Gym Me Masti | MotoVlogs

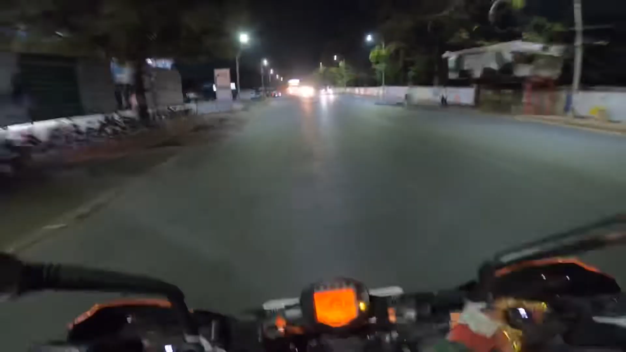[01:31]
राची का एक यह रोड और एक में रोड बहुत ज्यादा बीड़ रहता है भाई यहां अभी में रोड से ही जाएंगे हम लोग अबर ब्रीज होते हुए
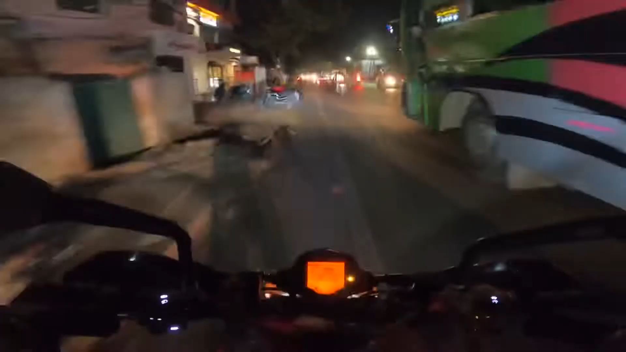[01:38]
तो दबाग ही निकल जाते हैं भाई जबा� लोग कैसे चला रहा है अपना राइडिंग तो ठीक रहता है लेकिन सामने और पीछे वाले लोग ठोक देंगा ना उसका कोई गैरेंटी रहता है इसलिए रात में जब भी ड्राइब करो तो ज्यादा चोकनना होगे